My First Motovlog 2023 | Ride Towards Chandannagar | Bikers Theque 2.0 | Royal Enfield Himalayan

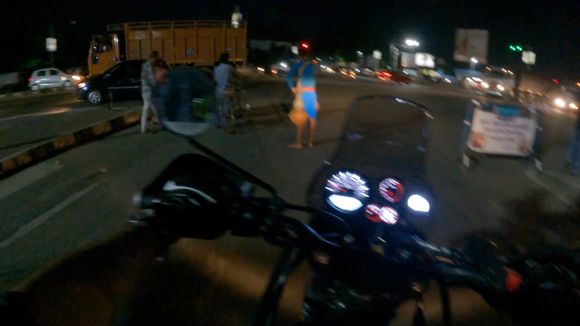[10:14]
এই চলে এলাম ক্রসিংয়ে, এই যে তারকেশ্বর যাচ্ছে। কতক্ষণ হাঁটছো দাদা? ও শ্যাওড়াফুলি থেকে যাচ্ছ?